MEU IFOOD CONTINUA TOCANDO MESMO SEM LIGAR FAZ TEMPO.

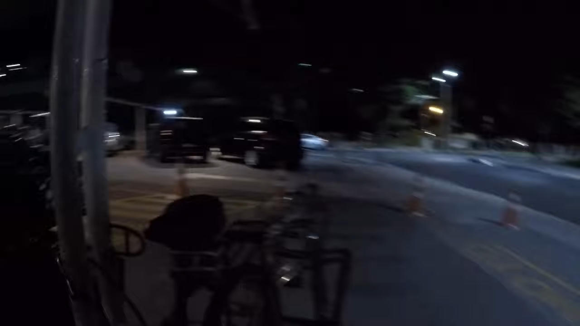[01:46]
Ó, a primeira entrega que eu peguei agora Foi sete horas, né? Às dezenove horas, sete horas da noite Então Vamos ver se a gente finalizar essa daqui Pra gente conseguir pegar outra
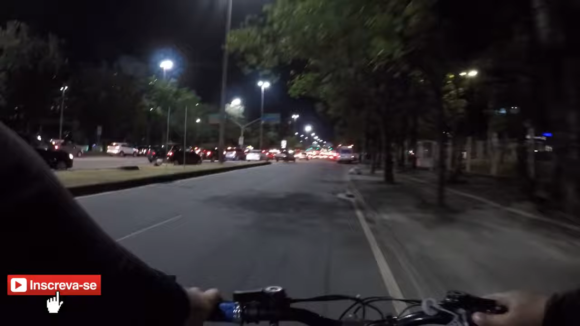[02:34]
Tá tudo parado o trânsito dessa hora Olha aí Tudo parado Yes E assim é que é perigoso Assim é que é perigoso Se não for minha buzina aí,
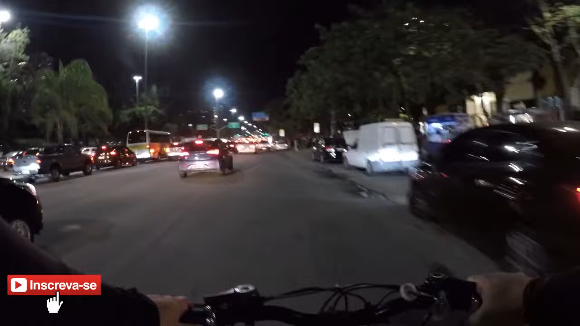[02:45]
mano Pra abrir caminho É aí Que abrir caminho Abrir caminho, né? Vamos que vamos Vamos que vamos Olha o cônno lá Olha o cônno lá entrando sem seta lá A baseada a avaliação do iFood agora Agora é...
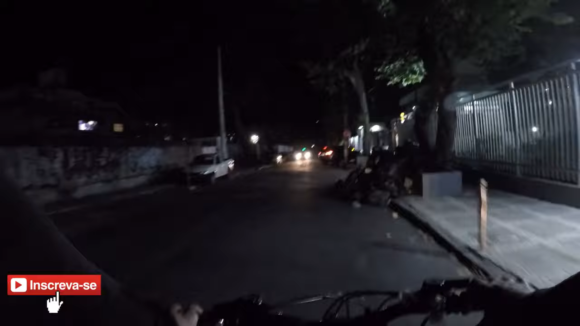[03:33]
Rua sem saída, meu irmão É É
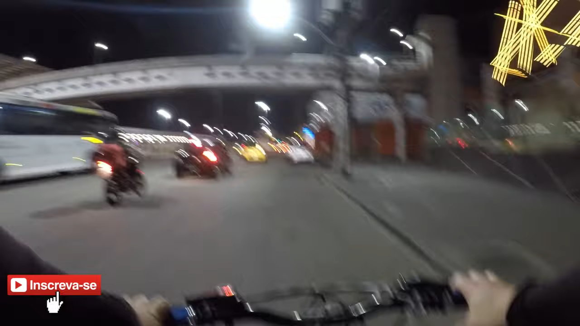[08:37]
E aí, rapaziada O pior horário Pra você andar na rua E pegar carro
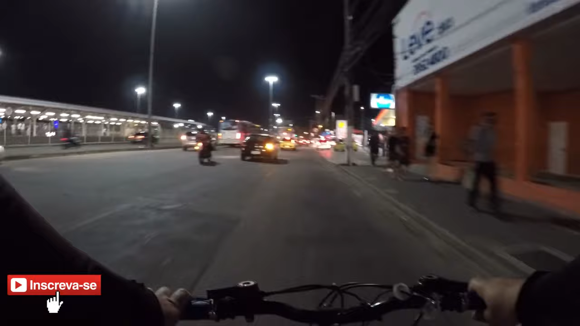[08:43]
É essa Opa, o cara tá usando seta
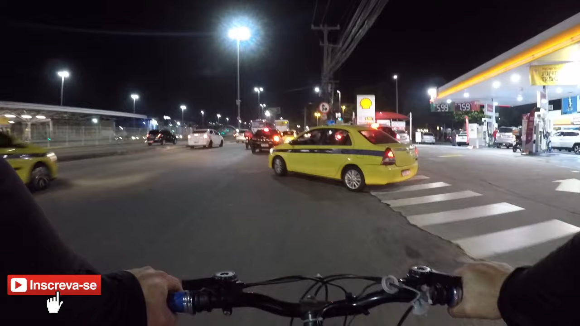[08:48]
Tem que respeitar Tem que respeitar Tem que respeitar Desligou, mas tá bom Deu uma seta, né? Eita, porra No do diabo Vou botar Vou botar música alto
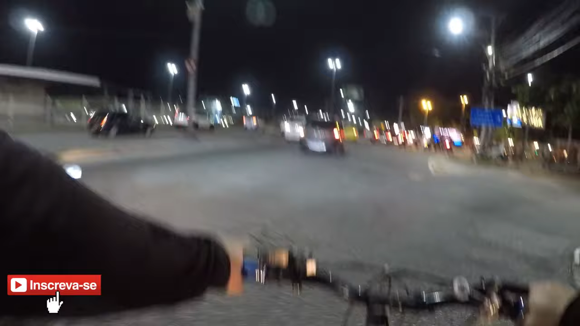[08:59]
Então, rapaziada A bagunça aí, ó Aqui no trânsito aqui Entendeu? Eita Vou por fora, vou por fora aqui porque Por dentro ali tá doido É gente demais, meu irmão Eita Calma aí, tô doido aí É gente demais, meu irmão É gente demais, meu irmão
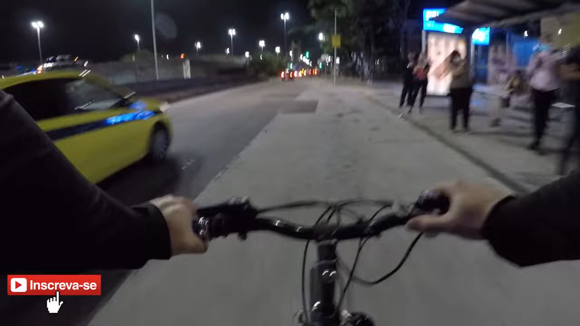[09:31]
Passei da área mais perigosa Agora tá entre aspas Um pouco mais tranquilo Vamos que vamos Vamos que vamos Menino doido Doido E tome pizza, meu irmão E tome pizza
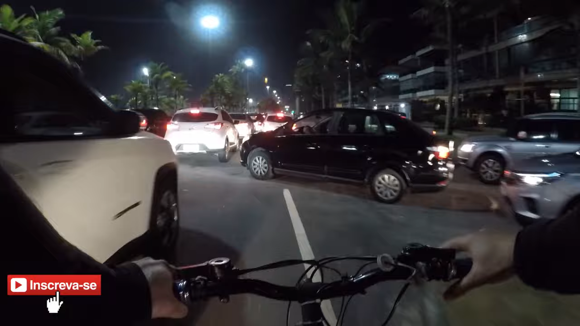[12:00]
Eita, rapaz Deu for um nó aqui, ó Deu for um nó aqui o trânsito, ó Tudo parado, meu irmão Tudo parado, meu Tudo parado Não sei porquê Essas aí já... Já são mais quase 9 horas da noite E esse trânsito tá assim, cara Não entendi foi nada, né? Mas vamos que vamos, né? Vamos ver o que que vai dar Daqui pra lá
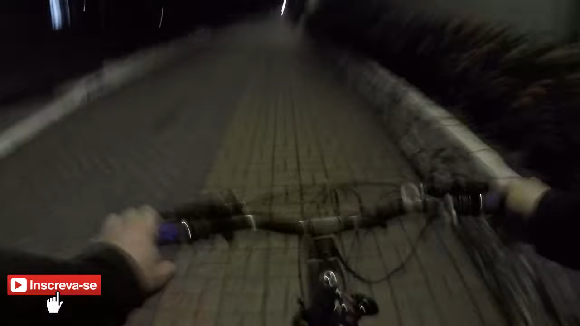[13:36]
Quase na última rua, rapaz 2, 3 Na sexta rua que ele falou
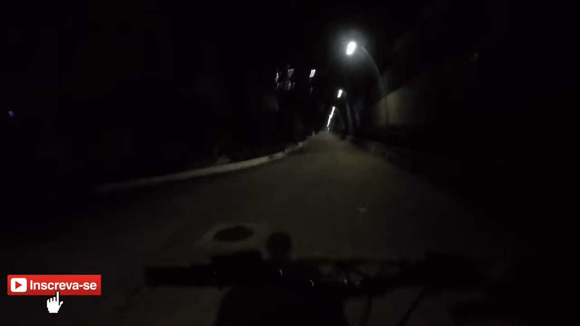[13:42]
3 com essa Né? 3, 4 4 Quarta rua
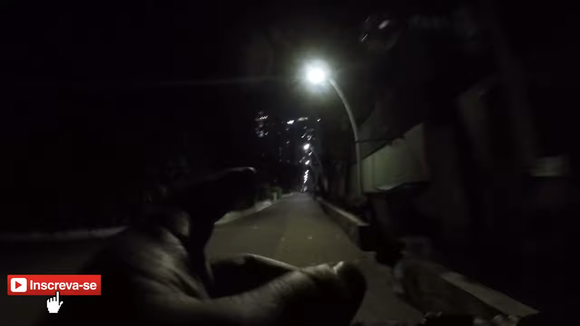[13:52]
Quarta Quinta E na última rua mesmo, ó Eita porra
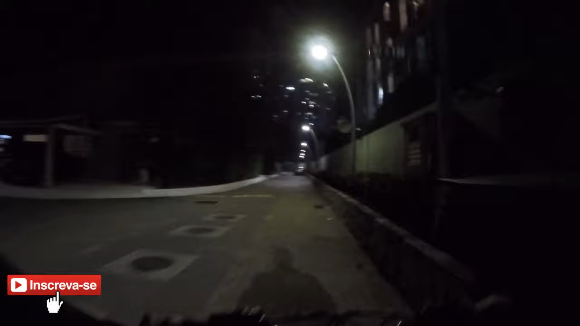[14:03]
É na última rua, doido Sexta rua Eita Eita Ah, ih, acho que Dei ruim aqui Sexta rua Será que é essa?
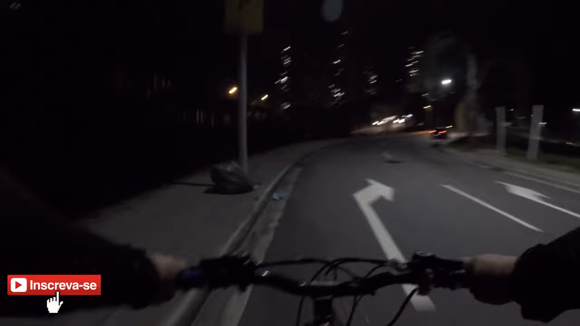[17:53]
Será? Fortaleza, será? É... Vou ver minha família lá e resolver uns negócios aí a respeito a trabalho, né? A gente tem que evoluir Não podemos só depender de aplicativo, né? Eita, caramba Essa pontezinha aqui é que mata a gente, cara Essa pontezinha é Freud E era pra eu ter ido por cima, cara Vim por baixo
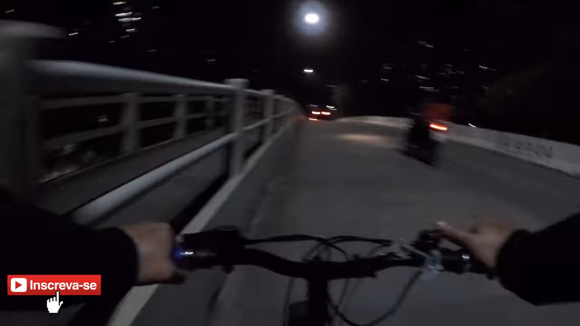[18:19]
Caramba Eita É o caminhão de coleta É o caminhão de coleta É o caminhão de coleta Eu sei que era Brits Caminhão de coleta
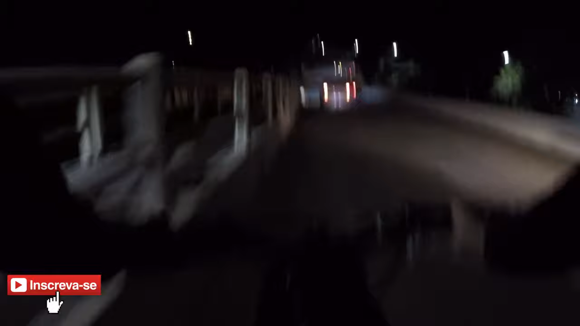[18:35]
Agora eu vou cortar a caminha aqui Pra esquerda Né?
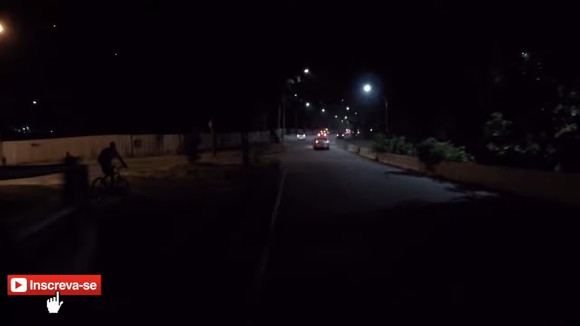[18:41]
Pode ir, pode ir, meu filho Pode ir, meu filho Pode ir Eu vou virar aqui Cortar...
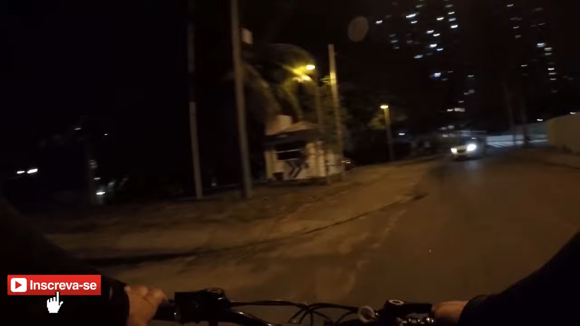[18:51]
Opa Cortar a caminha aqui Né? Pra eu pegar do Sid Cardoso E pegar o beco lá pra gastar o Sanches
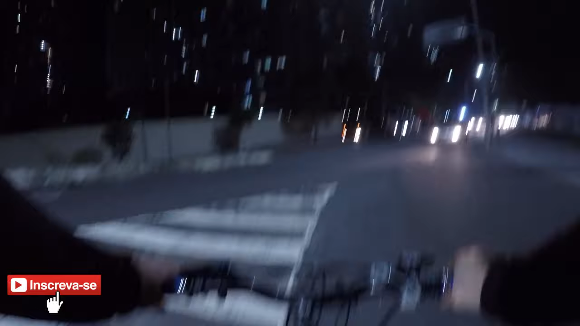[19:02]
Que é perigoso aqui Esse pedacinho aqui é perigoso atravessar aqui
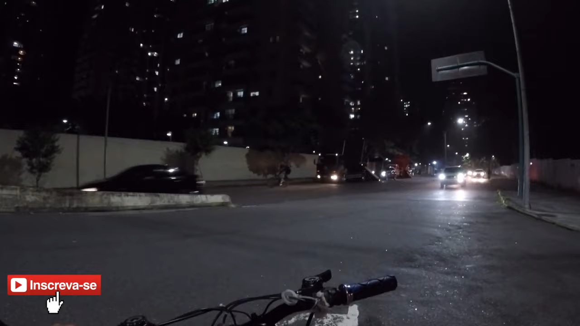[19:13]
O que que vai dar? Acho que agora vai dar, mas depois disso aí acho que vai dar Vai dar, viu? Meu doido Agora é só pegar aqui a de Sid Cardoso Hum...